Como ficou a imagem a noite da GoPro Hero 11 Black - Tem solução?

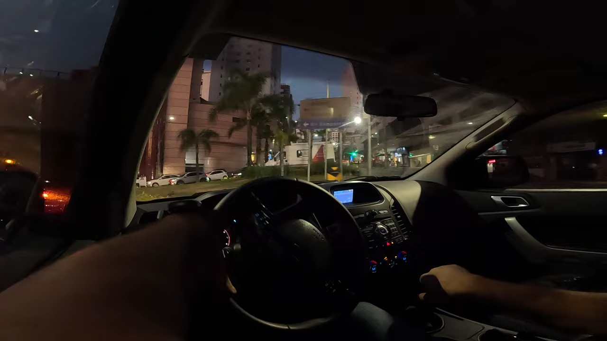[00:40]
mas nesse vídeo vai ter todo o conteúdo do breu até esse horário assim de tardezinha virando para a noite. Então, eu vou deixar gravando um pouco aí para vocês, vou dando algumas informações e vocês vão já comentando se acha que melhorou, se acha que não melhorou, eu ainda não vi o vídeo para poder comentar aqui se está bom ou não,
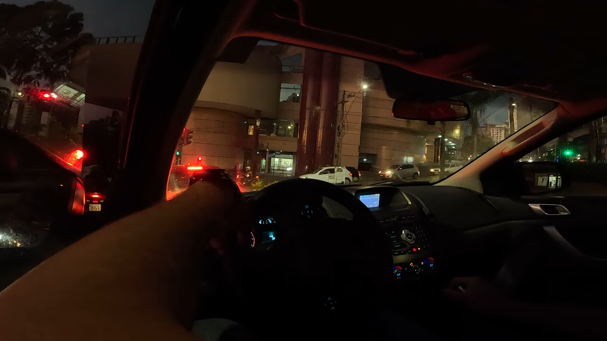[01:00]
mas eu vou deixar os posts fixados aí nos comentários aqui embaixo do vídeo, beleza? Espero eu que com esse sensor maior da GoPro agora, podendo fazer essas gravações em 8x7 tenha melhorado um pouco a captação de luz, posso estar enganado aí, mas é o que eu espero, visto que muita gente compra a GoPro e a maioria dos seus conteúdos são gravados com baixa luz, tá?
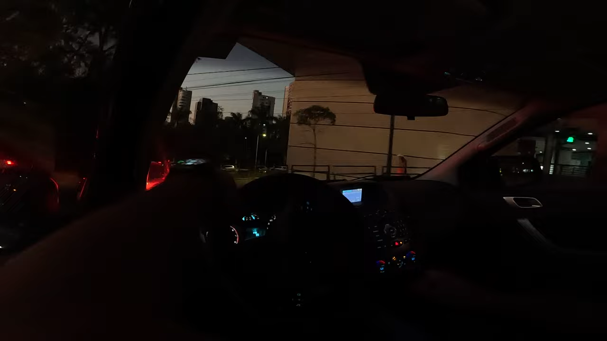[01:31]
E isso é um erro que as pessoas vêm cometendo aí há muito tempo e continuam cometendo por falta de informação. A GoPro, ela é feita para captar imagens de dia. Ah, Leandro, mas a GoPro nova, ela tem vários modos para gravar à noite, etc. Sim, mas não são modos de vlog, tá? Você vai conseguir tirar umas imagens bonitas à noite,
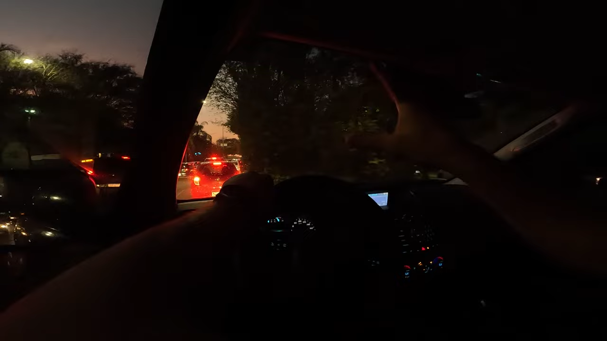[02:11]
ele cria um videozinho com tudo que você vai escrevendo e pega o rastro da luz por onde você passou. Iluminação dos carros, você também consegue pegar o rastro dos faróis, se você passa, por exemplo, por uma ponte e quer fazer um vídeo dos carros passando rápido, fica bem legal, tá? Mas não é uma câmera para você gravar conteúdo noturno. Você vai precisar de uma câmera aí com a entrada de luz, com um sensor muito maior do que tem o da GoPro, certo?
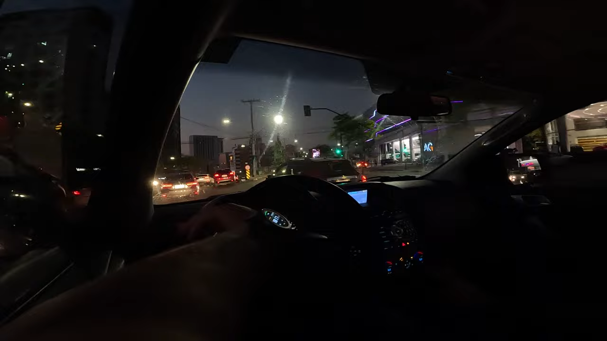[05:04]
Seria muito por preciosismo você gastar uma grana imensa, que é uma câmera muito cara, certo? Para você não utilizar metade do que ela dispõe. Então, basicamente é isso que vocês vão ver lá no meu curso. Bom, a cada momento que eu falo com vocês aí, vai escurecendo mais o dia, certo?